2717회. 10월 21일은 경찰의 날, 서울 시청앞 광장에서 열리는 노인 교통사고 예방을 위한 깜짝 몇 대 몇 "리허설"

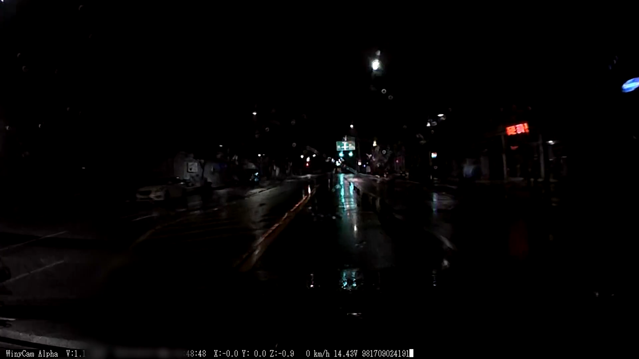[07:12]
잘 안 보이죠? 비 오는 날은 잘 안 보여요. 녹색 신호, 자동차 정상으로 갑니다. 자동차 정상으로 가는데 쨉깍쨉깍쨉깍. 보세요, 보세요.
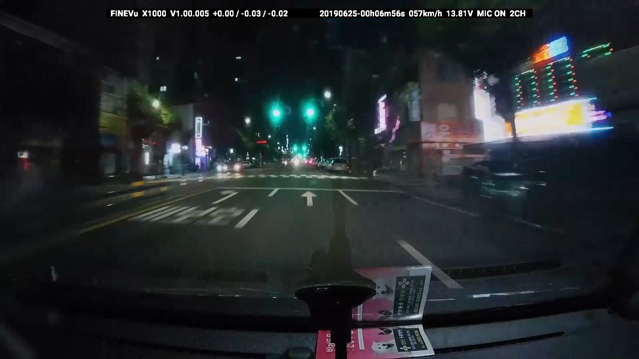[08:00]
차량 녹색 신호입니다. 차 빠르게 달리죠. 저 앞에서 횡단보도 빨간불인데 건너다가 꽃다발을 들고. 꽃다발.
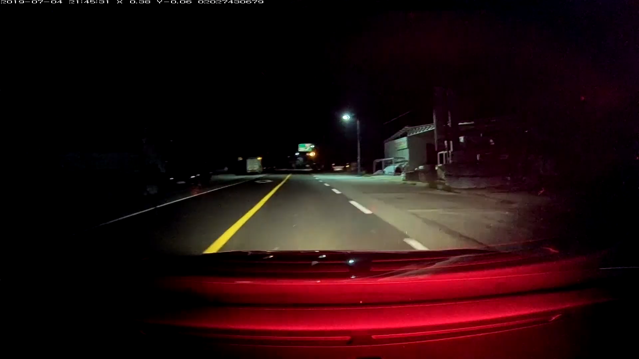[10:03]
어이구! 뻔히 보이는데 왜 들이받았을까요? 조로운전했을 수도 있고요. 보지 말라는 스마트폰 봤을 수도 있고요.
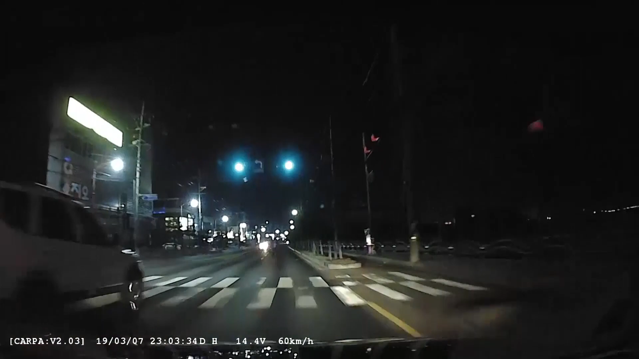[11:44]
야, 아저씨, 아저씨! 뭐, 뭐 보고 있었어요? 스마트폰!
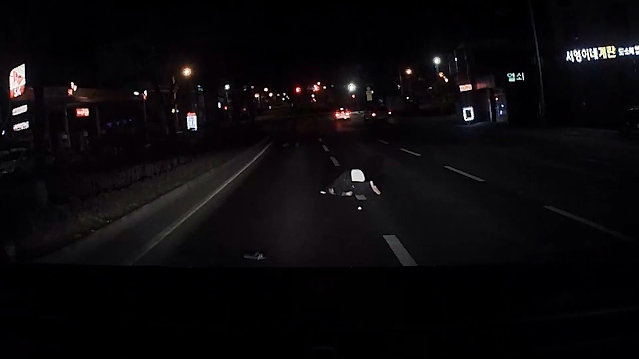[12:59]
아니, 할아버지가. 왜 기어가세요? 치매. 치매 걸리셨대요.